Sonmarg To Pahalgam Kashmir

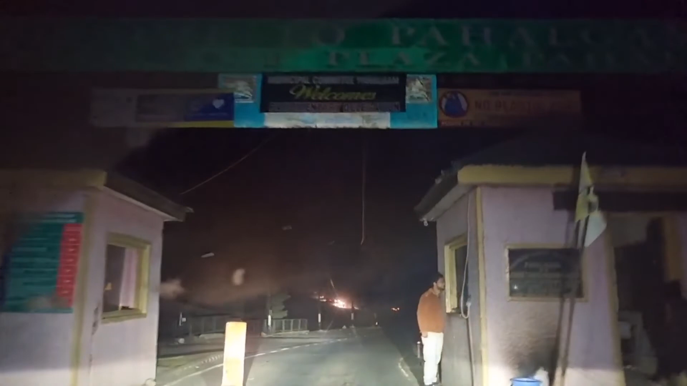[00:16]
तो प्रेल गाउं के टोल टेक्स पर एंफिश रही जाए अगी अधर कर बच्चु